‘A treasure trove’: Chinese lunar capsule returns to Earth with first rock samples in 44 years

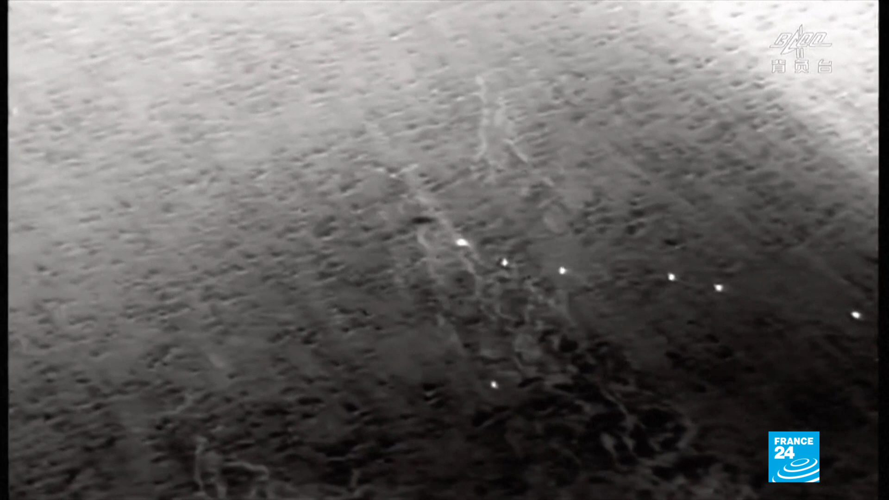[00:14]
Recovery teams were quick to find the capsule, spotted by helicopters using infrared cameras.